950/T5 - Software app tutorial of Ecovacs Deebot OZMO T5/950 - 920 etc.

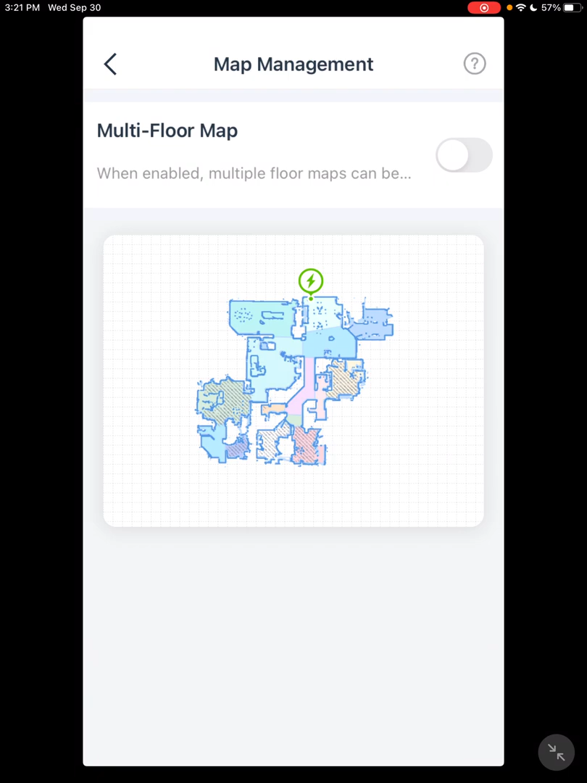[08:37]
Be done with it. But you have to click on the map to go further.
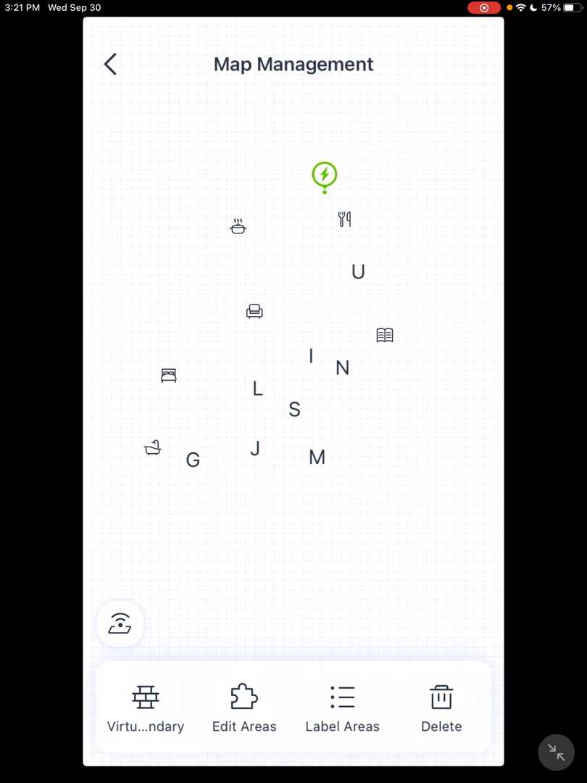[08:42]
Once you click on that map, use your virtual boundaries, edit area, label areas, and delete. And also has this neat little Wi-Fi
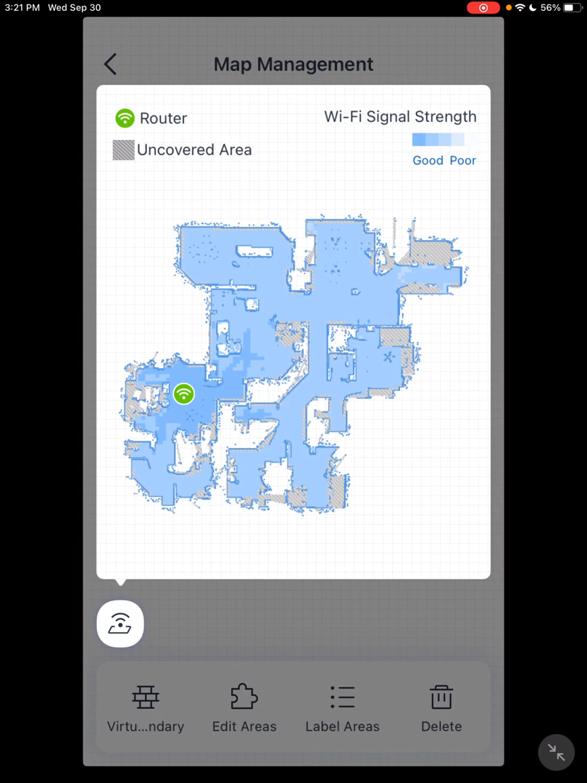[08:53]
that will show you your Wi-Fi strength in your house. Virtual boundaries.
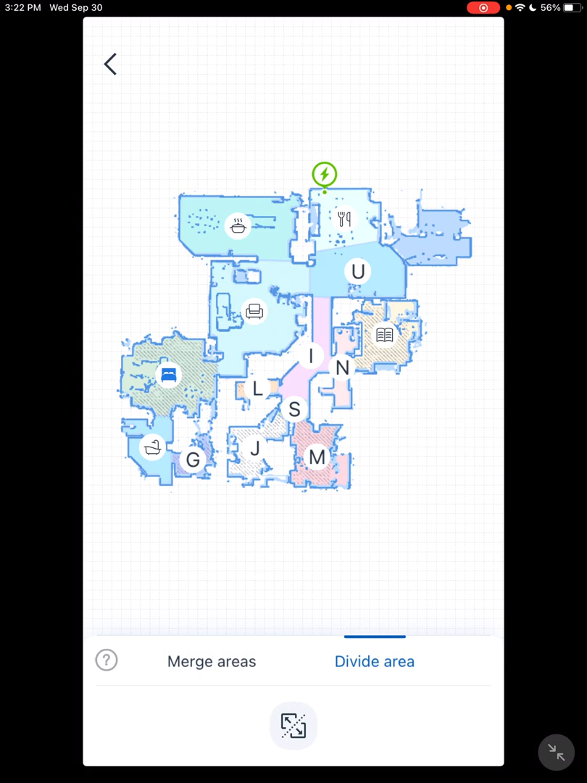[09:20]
And then you see this down here. It'll give you a line. And you put the line where you want to divide the room.
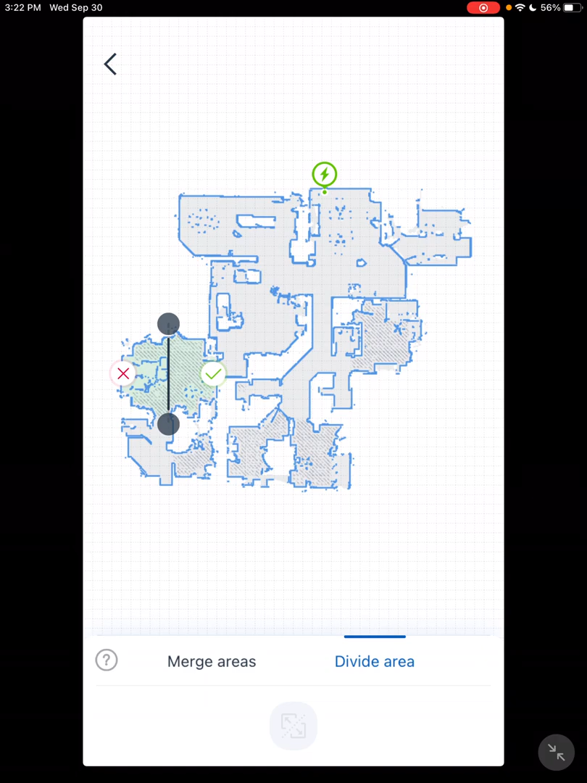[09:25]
And it'll divide the room for you.